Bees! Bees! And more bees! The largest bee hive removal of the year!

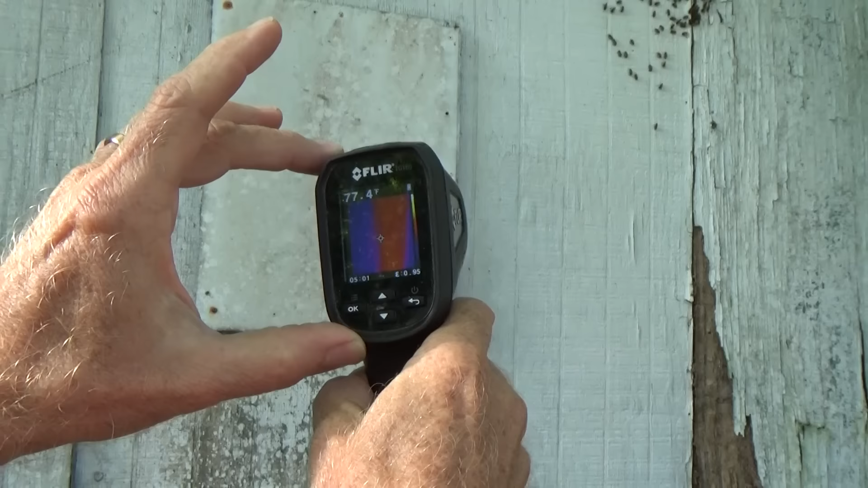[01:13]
so I'm thinking that we're going to find swarm cells in it. This thing is huge. Jeez, oh my gosh, we're talking 50, 60,000 bees on this one.